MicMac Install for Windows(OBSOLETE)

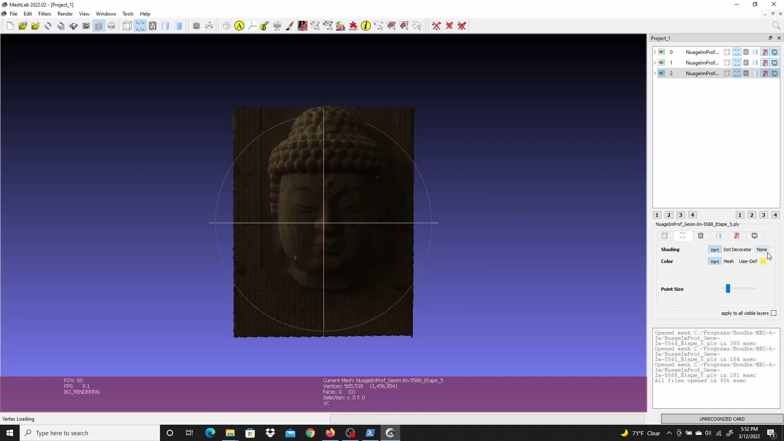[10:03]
It's looking good. I'm going to turn off the shading on all of them. Make it more clear.
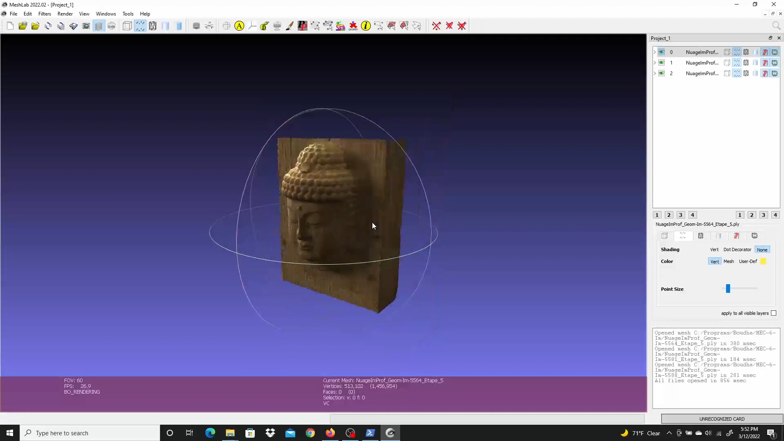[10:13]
There's a point cloud. Each one of them is about. It's like about 500,000 points. So it looks like, uh. Maybe about a.
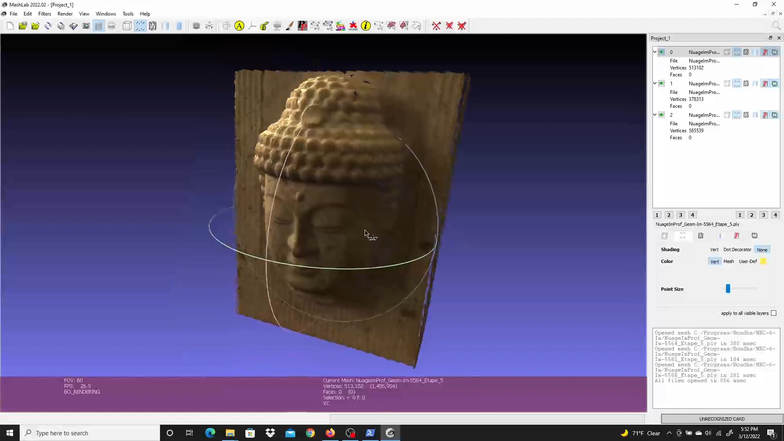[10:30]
Million, 400,000 points. Making up this cloud. There's a nice little result. And. That's. Ah. One more thing I wanted to mention. Just in case. There's one more step of the installation.